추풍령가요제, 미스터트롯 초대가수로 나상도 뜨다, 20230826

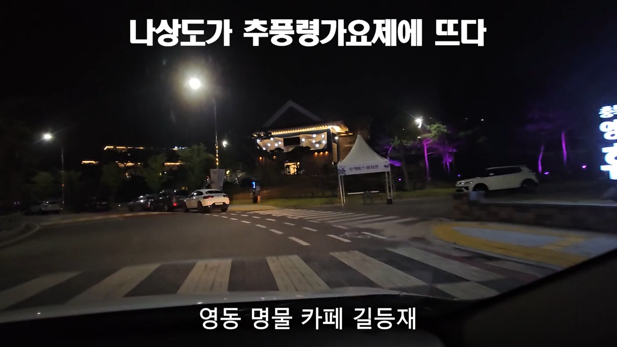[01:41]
길등제의 모습입니다 지금 포도축제 또한 10화해 주풍영 가요제 를 마치고 지금 들어가고 있습니다